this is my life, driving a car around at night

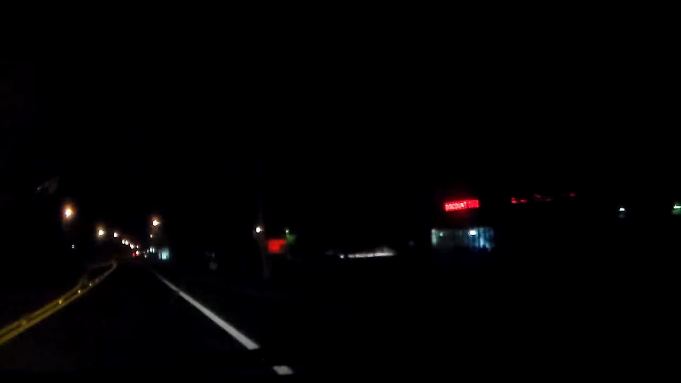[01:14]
This is what my life is like when I drive a car back to my house from my workplace. This is exactly what it's like.